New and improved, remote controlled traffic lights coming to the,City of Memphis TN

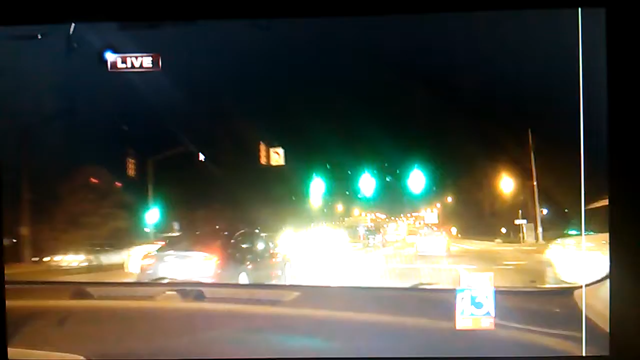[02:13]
Obviously, we're at a light that just turned green here, still going through the intersection in the area near Walnut Grove and I-240. But with less congestion, it can also lead to better emissions, which obviously makes the air around us a lot cleaner.